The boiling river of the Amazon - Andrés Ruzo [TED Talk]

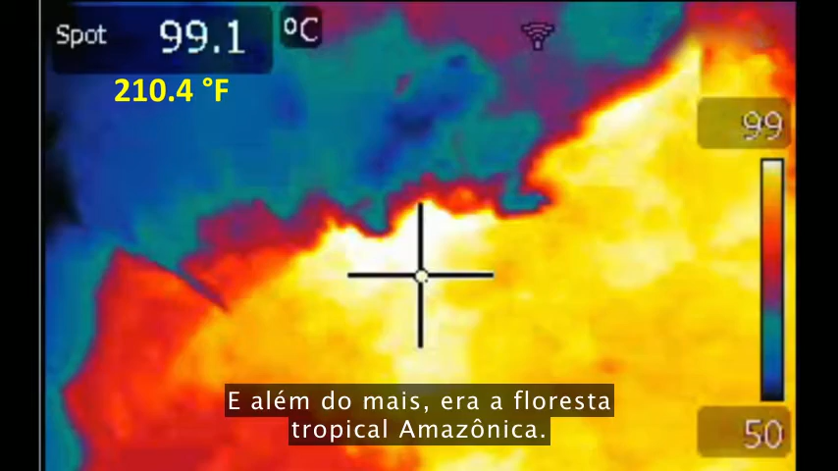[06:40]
On screen: spot 99.1°C
And on top of that, it was Amazon rain forest. Pouring rain. Couldn't see a thing. The temperature differential made it all white.
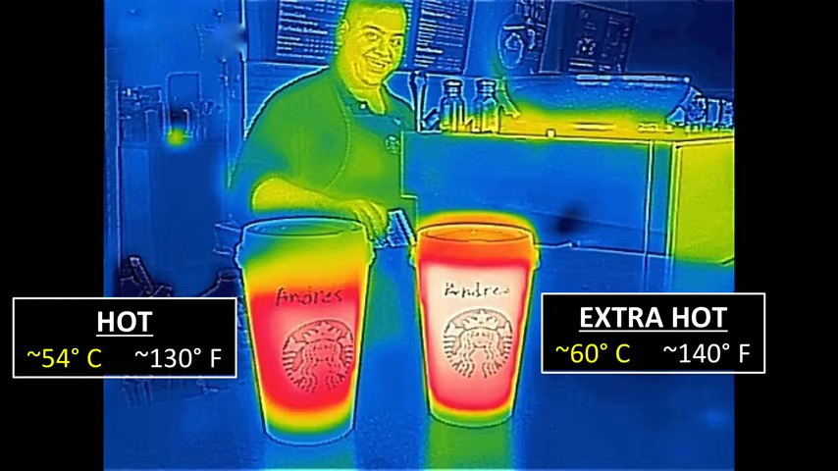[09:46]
So put in coffee shop terms, the boiling river plots like this.